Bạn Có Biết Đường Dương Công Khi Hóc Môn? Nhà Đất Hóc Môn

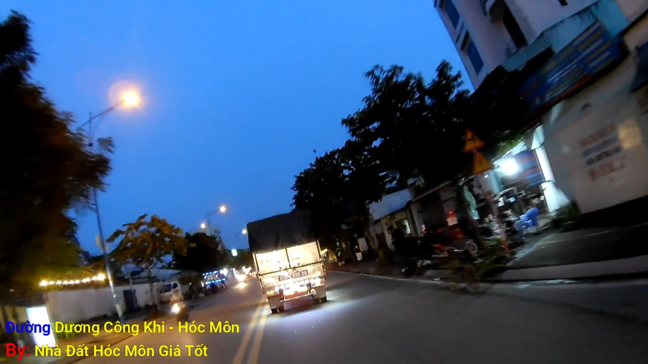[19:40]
Ok, rẽ trái đi, rẽ trái rồi em rẽ trái vào đường, tiếp tục hành trình trên đường Dương Khi cho quý vị. Đoạn đường Dương Khi ở phía bên này là thưa quý vị là thuộc xã Tân Hiệp, Hóc Môn.